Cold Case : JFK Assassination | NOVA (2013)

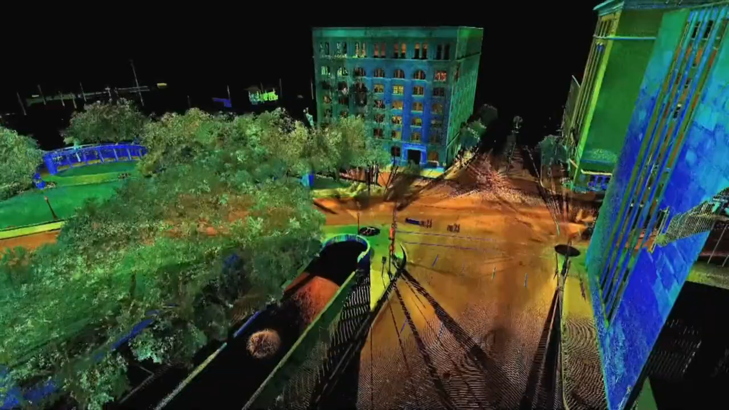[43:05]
window, street lamp, and tree, exists in a computer, accurate to an eighth of an inch.
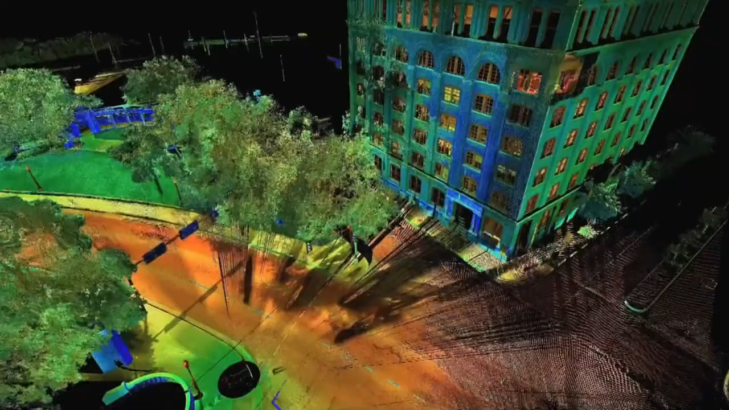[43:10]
Mike, could we go and take a vantage point looking at the grassy knoll
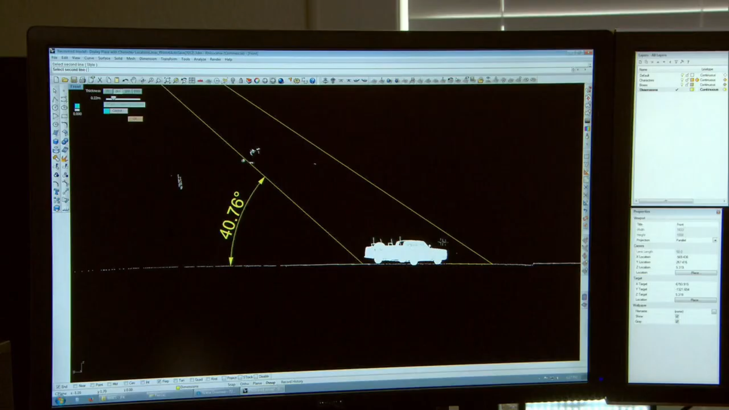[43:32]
It's all about angles and distances. I'm interested in the distance from the knoll to, say, the headshot and the knoll to the neckshot. Mike Hay wants to evaluate a grassy knoll trajectory. Here's the corner of the stockade fence.
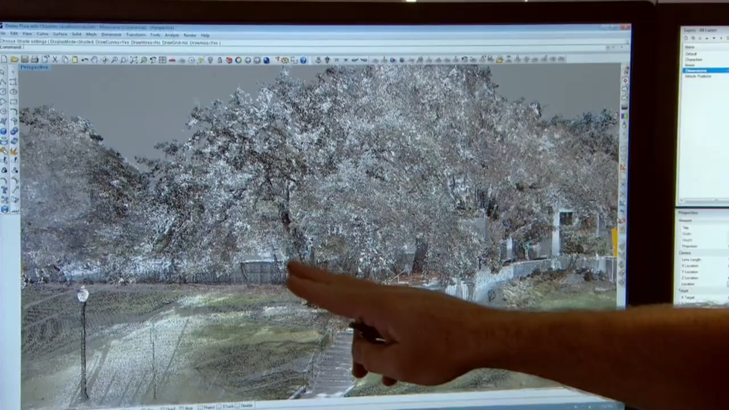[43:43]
Maybe right about behind that tree, around in there. Could we also see what the vertical angle would be, the downward angle?